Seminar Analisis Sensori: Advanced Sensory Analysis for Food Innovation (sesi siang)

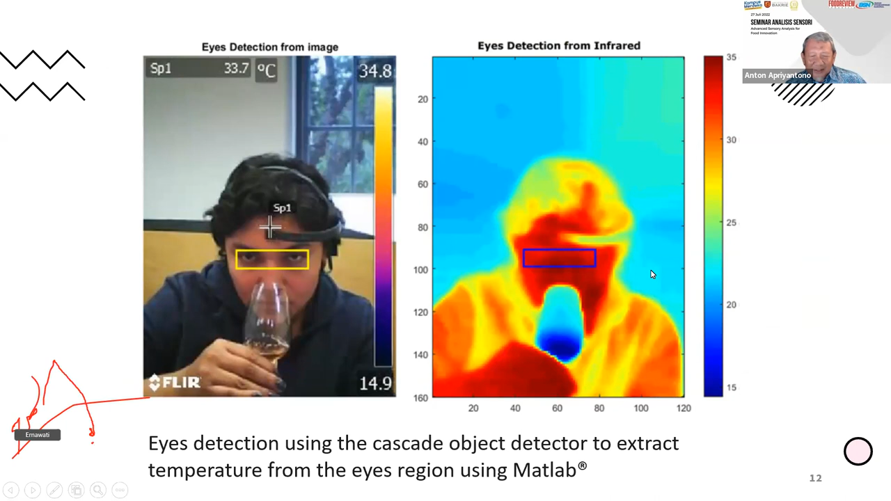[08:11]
On screen: spot 33.7°C
Suhu itu bisa juga dideteksi. Kemudian ini hasilnya. Jadi bisa dihubungkan antara tadi.